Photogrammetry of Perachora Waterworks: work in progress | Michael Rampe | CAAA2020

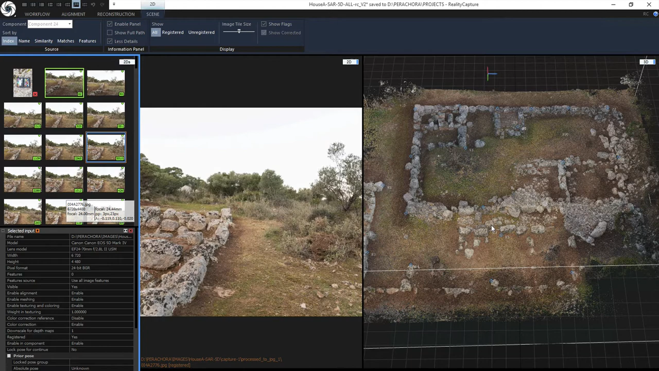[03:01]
It's in faculty now. And we put on it the best reality capture photogrammetry software, so the enterprise version of that, which is very much an uncapped photogrammetry solution. Works with laser scans images and is uncapped. So this was really a project where myself and Sean really wanted to test the technical limits of this as a process. So the inputs are just normal photos, as you can see here.
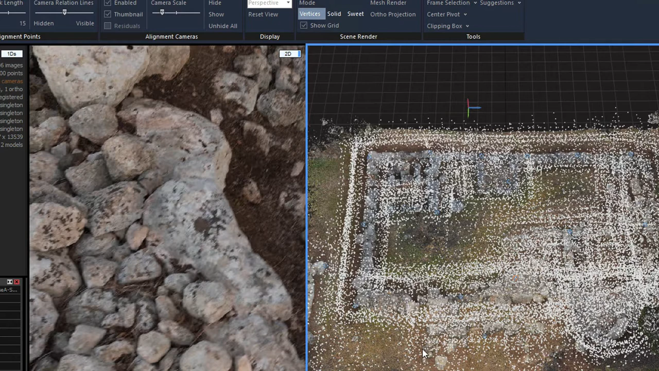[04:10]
shooting in passes rather than just taking photos randomly. So wonderful, we get to there. At that stage, what we do is we create a preview mesh,
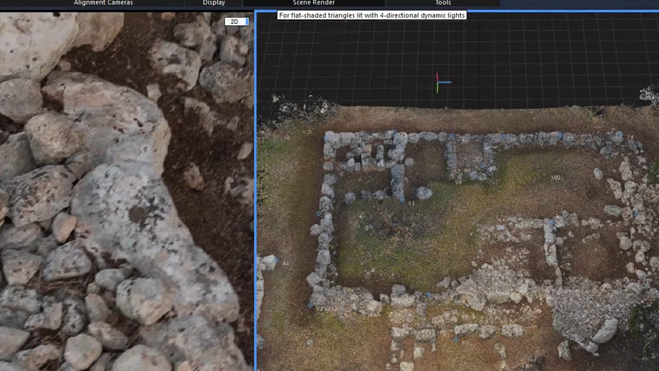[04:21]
and the preview mesh here, so if I turn that on, there we go.
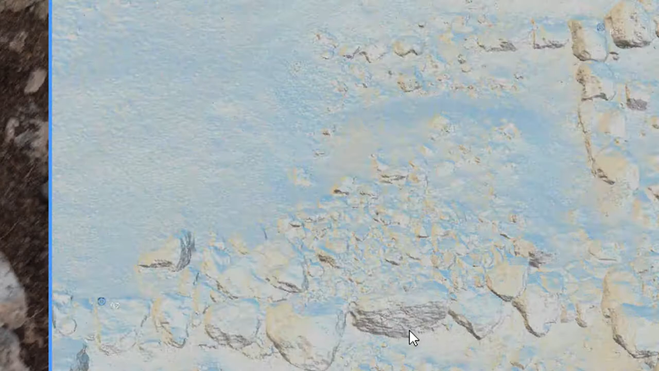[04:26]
So the preview mesh now, we can zoom in. You can start to see the shape.
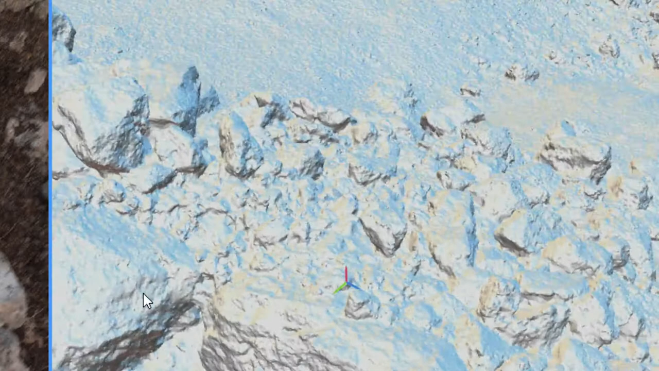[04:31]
The funny thing is usually this is where we'd stop in the past, or we'd never even get this far in the past. This was a 57 million polygon preview mesh.
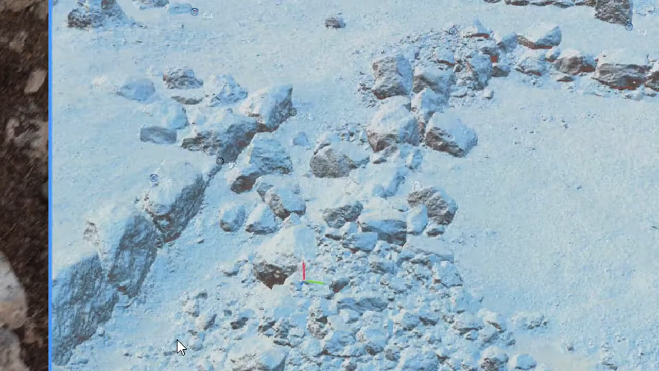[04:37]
So this is decimated down a bit to be able to show you today,
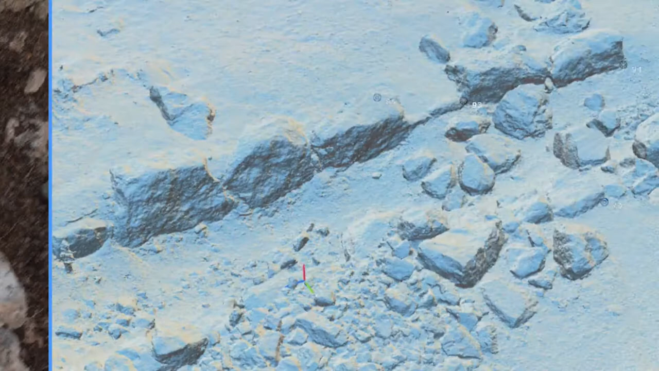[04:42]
but it really shows you the detail that we're getting already, just at a very fast preview level.
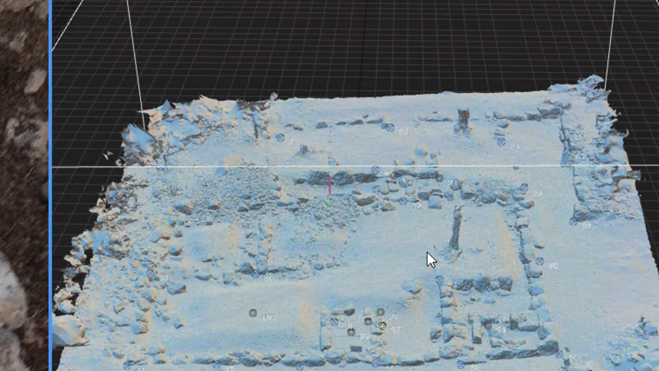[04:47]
So that preview mesh is then used to create an orthographic. So that's the next step.
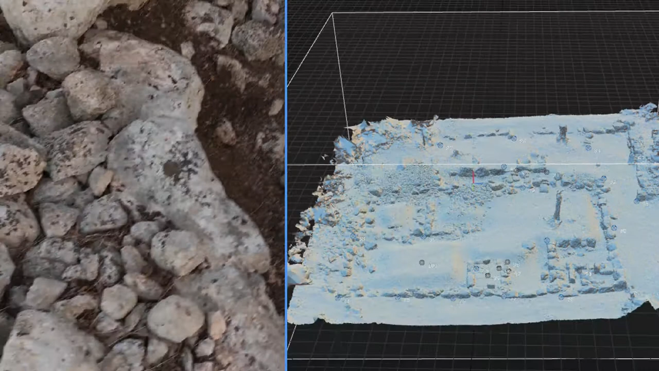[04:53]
So the orthographic that I will show you here is a projection, so it's a top projection of that mesh, and you can see here I end up with a very high-resolution top-down picture.
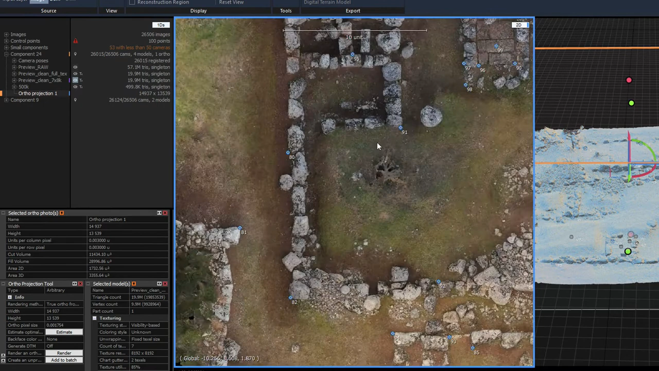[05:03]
So we do this at this stage really just to identify our total station points, do it as an easy way. So you can see here, that's a total station point, so a georeference point. There's another one there. So I did this to create this image to send to Sean. He was in Denmark, so he could help me identify where all these total station points were.
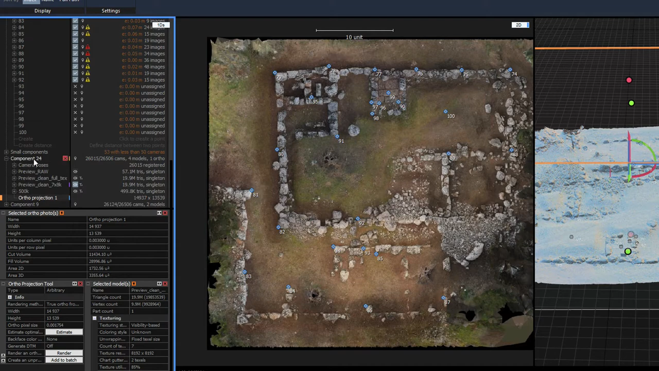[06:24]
And we set what the position is in the real world, and then we align again. And the second alignment, you know, actually gives us this component down here, which is a tighter alignment, but it's also a georeferenced alignment.
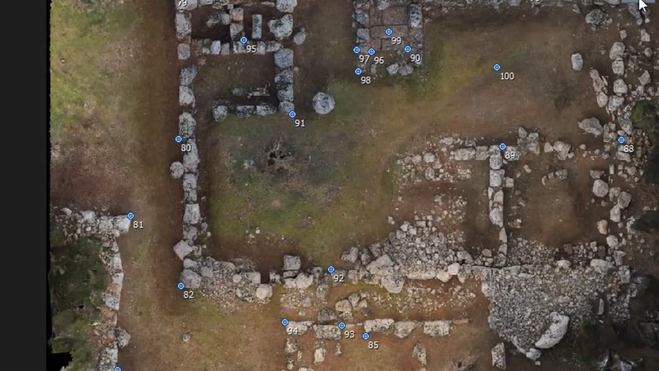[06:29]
So if I go to the map now, you can see there we are in the world. Let's zoom in. Let's find out where we are. Perfect. Right in Greece.
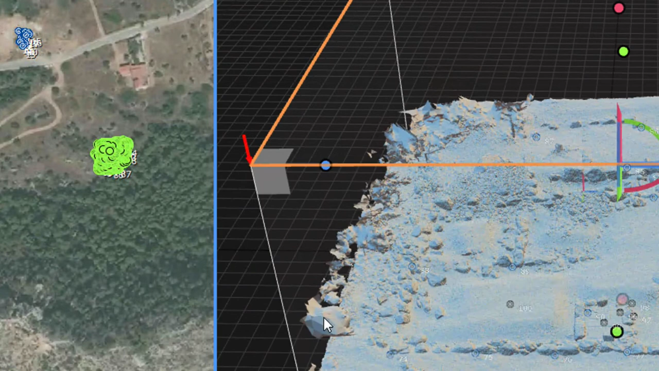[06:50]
Great. It's been aligned. So we have to start to make some deliverables. And this is something that actually stunned us. We've never worked to this level before.